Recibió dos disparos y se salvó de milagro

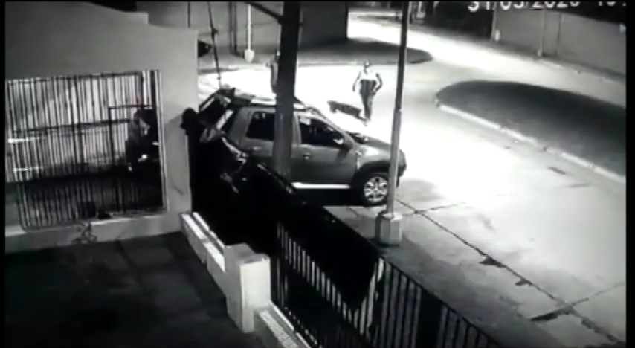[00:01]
Las imágenes de las cámaras de seguridad de la zona muestran la llegada de los malvivientes, también su escape, pero sobre todo el asalto que perpetraron el domingo pasado a las 7 de la tarde al vecino Enrique Caro del barrio Vispeo Piedra Buena, que se encontraba en la puerta de su vivienda lavando su vehículo.